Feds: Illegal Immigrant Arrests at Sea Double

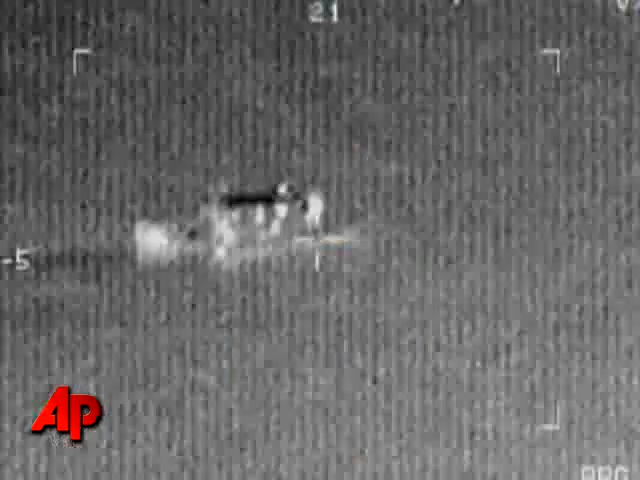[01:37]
WHILE AGENTS HAVE NIGHT VISION AND RADAR, ONE ICE OFFICIAL SAYS THE SMUGGLERS MAY BE WINNING BECAUSE OF THEIR LOW-TECH APPROACH.
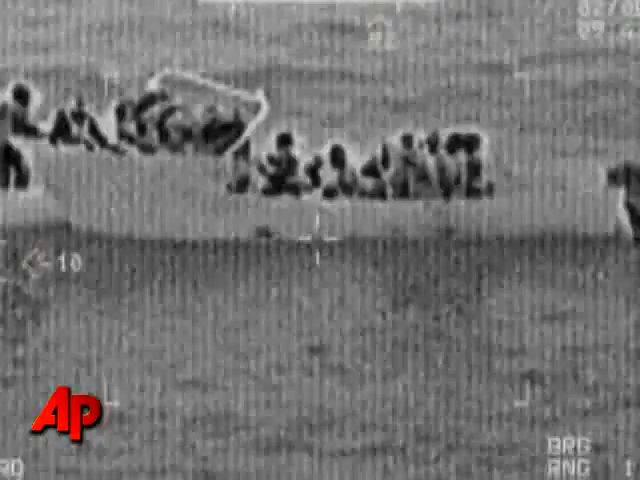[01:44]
THEY OFTEN TRAVEL IN BOATS LOADED WITH PEOPLE ONLY A FOOT ABOVE WATER AND DIFFICULT TO DETECT.